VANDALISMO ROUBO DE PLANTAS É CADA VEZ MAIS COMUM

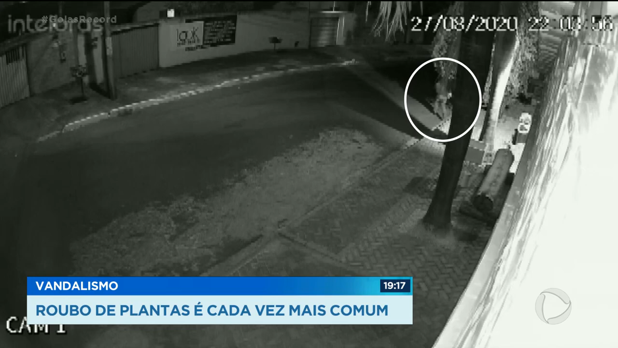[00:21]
Ele esperou a luz desligar, só que quando ele pôs o pé na calçada, a luz ligou, ele abaixou com boné de costas.